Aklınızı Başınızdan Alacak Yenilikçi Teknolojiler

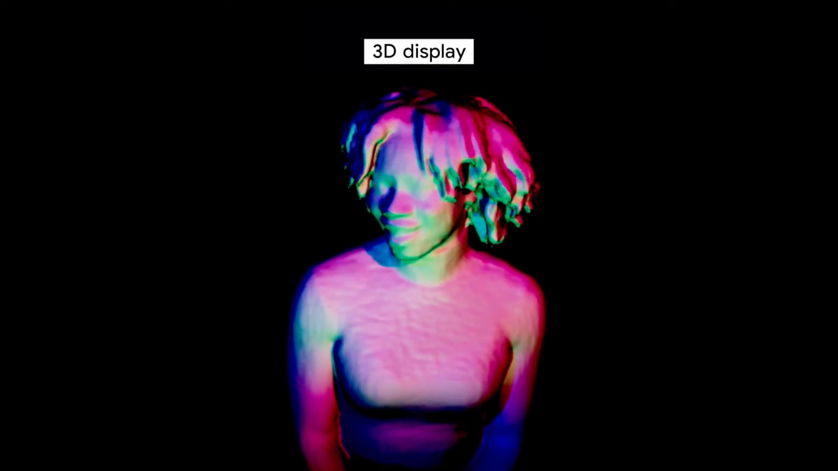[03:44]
Bilgisayar, konuşmakta olduğunuz kişinin 3 boyutlu bir yansımasını oluşturuyor ve